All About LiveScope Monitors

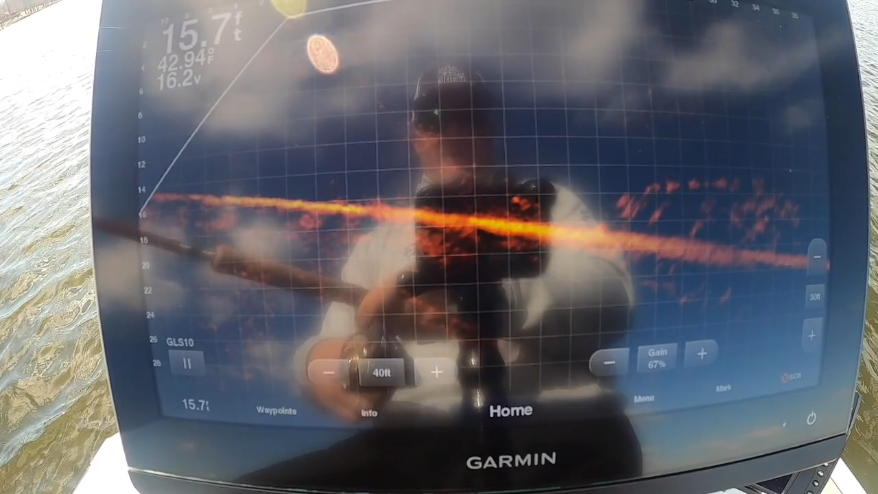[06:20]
On screen: depth 15.7 ft
bluebird we do have some wind which is nice but we are in the middle of the day so we're hoping that uh the bike just continues
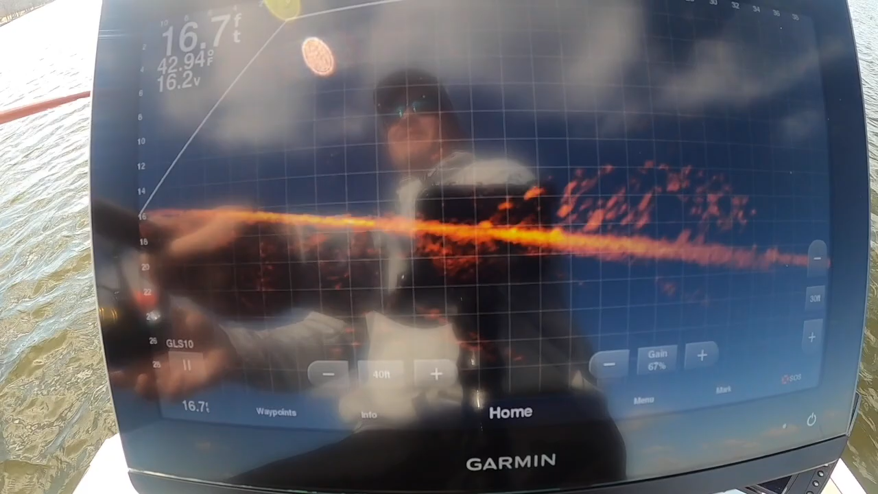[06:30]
On screen: depth 16.7 ft
to get better but right now it's slow presentation just slow slow slow slow this 8612 from garmin is uh getting the job done there's your picture you know and i'm not using active captain obviously i'm just putting
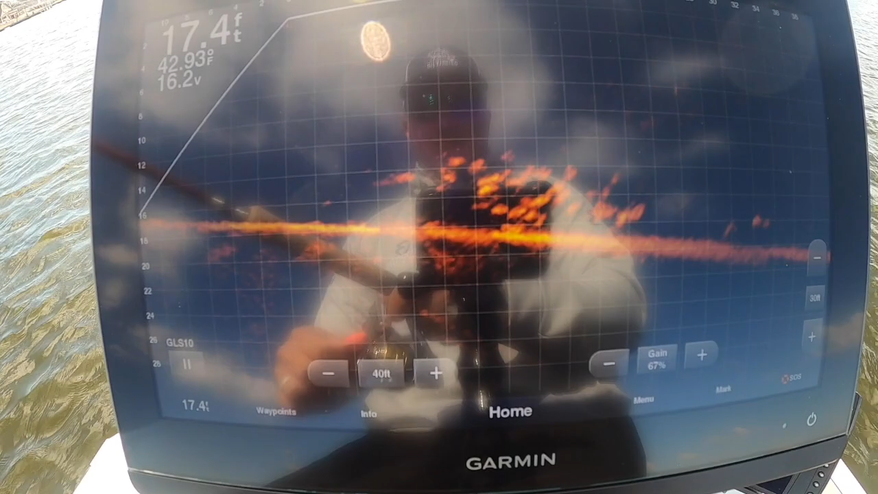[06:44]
On screen: depth 17.4 ft, water 42.93°F
it right in front of the monitor here's this guy you see him streak up there could you see that i'm always watching for fish that are making quick movements man
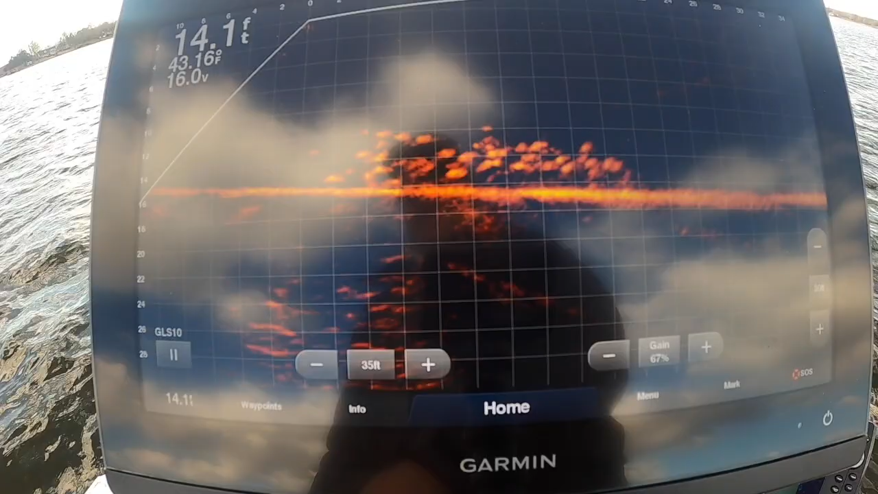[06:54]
On screen: depth 14.1 ft, water 43.16°F
there's one
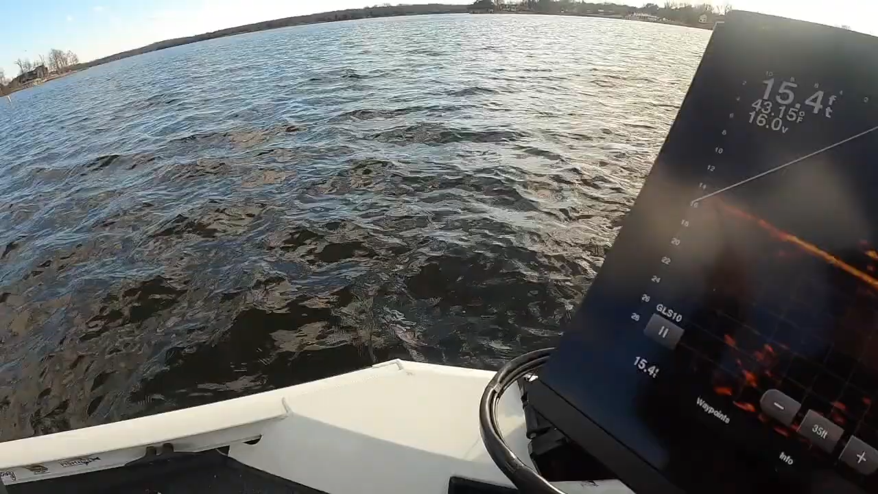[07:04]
On screen: depth 15.4 ft
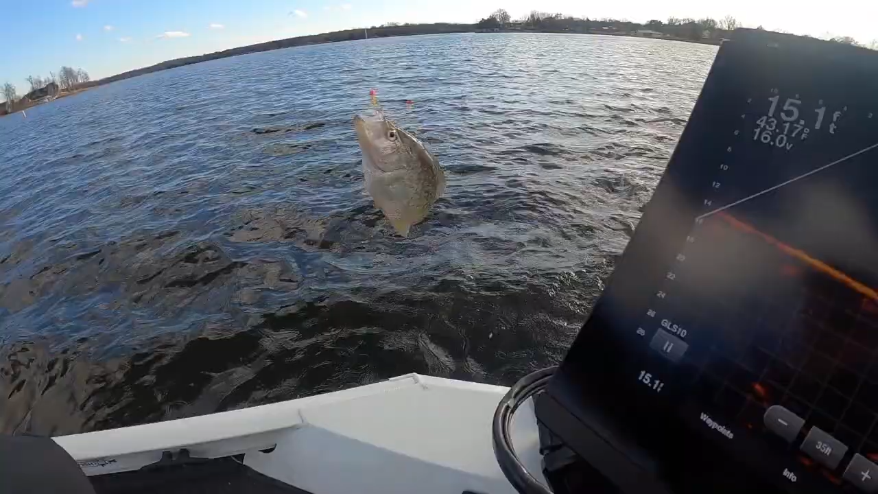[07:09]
coming at you so these fish are right underneath the boat and
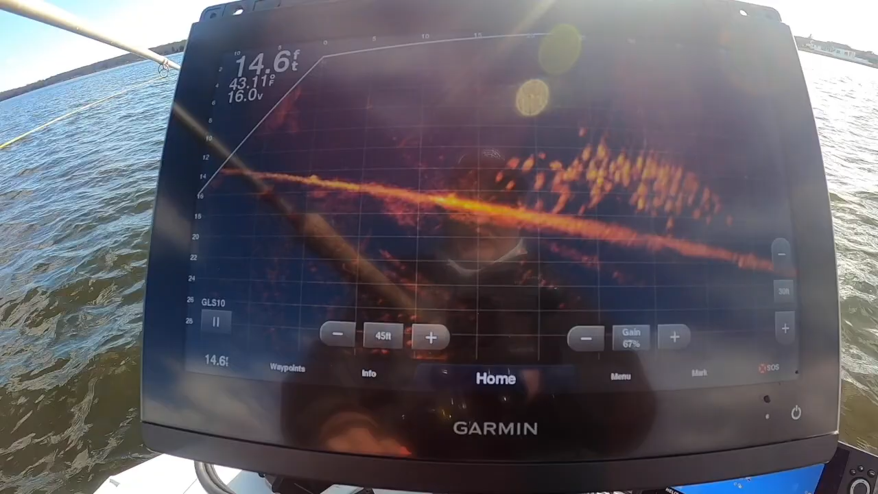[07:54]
On screen: depth 14.6 ft
to be a custom order thing but if you like what you see you can order it and it might be one time be gone you know it's just uh all like three pound originals wow he hit the top one interesting
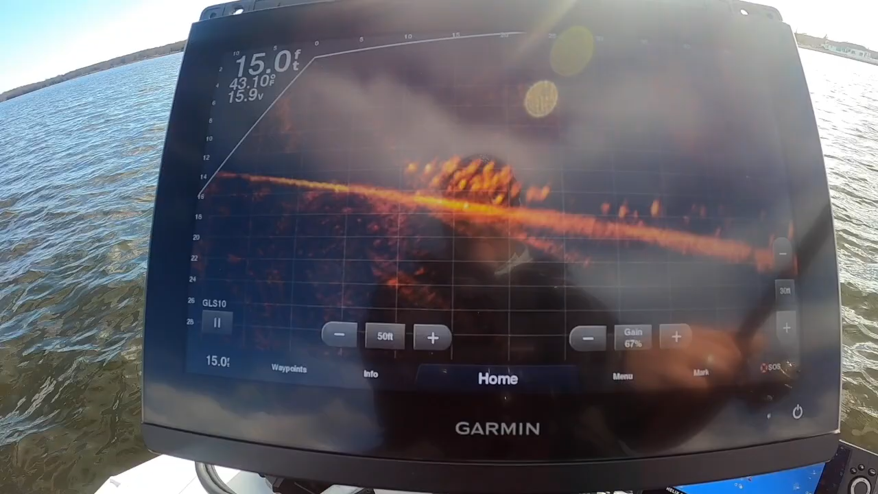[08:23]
On screen: depth 15.0 ft
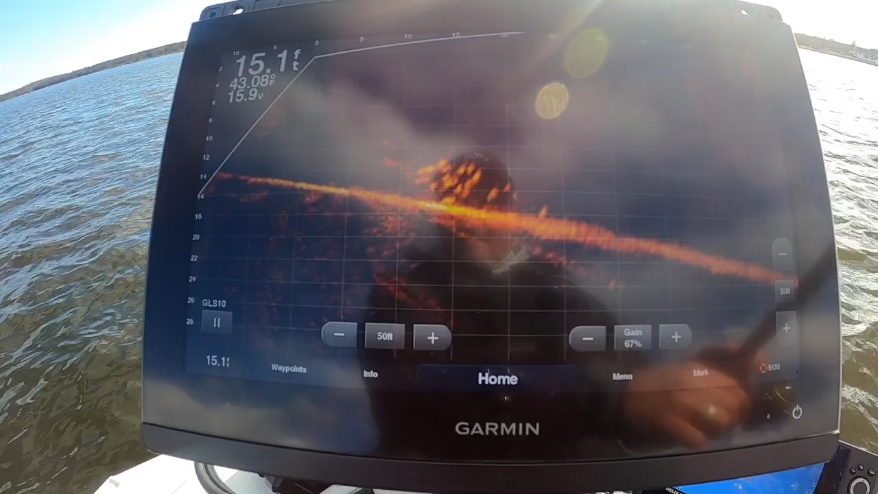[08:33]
On screen: depth 15.1 ft
there he is that is a five pound canine braid for those that are going to ask
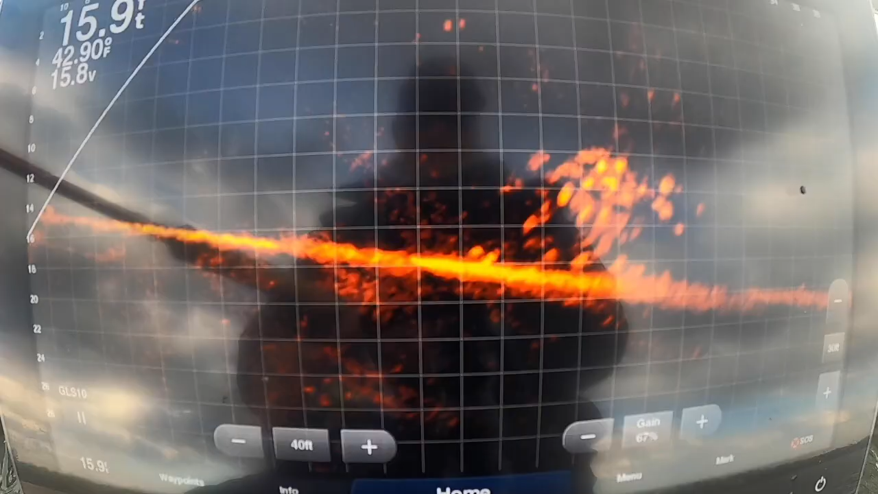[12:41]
On screen: depth 15.9 ft
there he is dropping in catch up to it I keep that weight pretty much above the pile
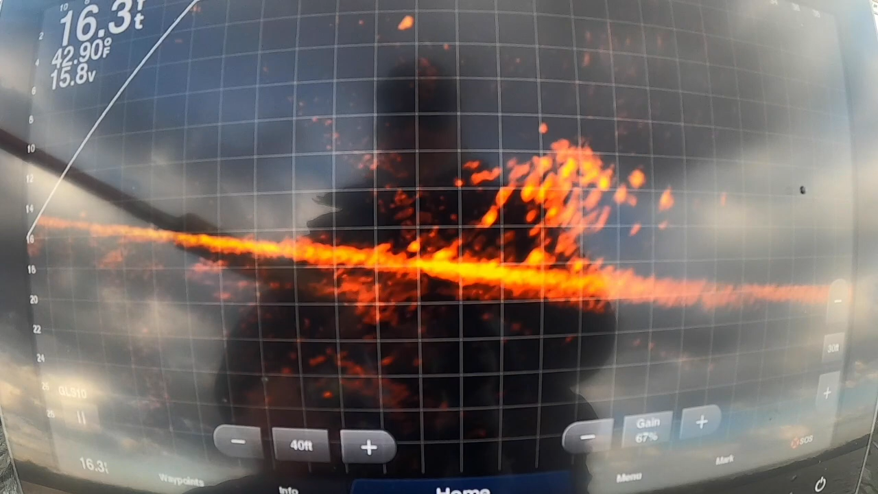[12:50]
see I'm watching the weight watching the weight and feeling there comes one for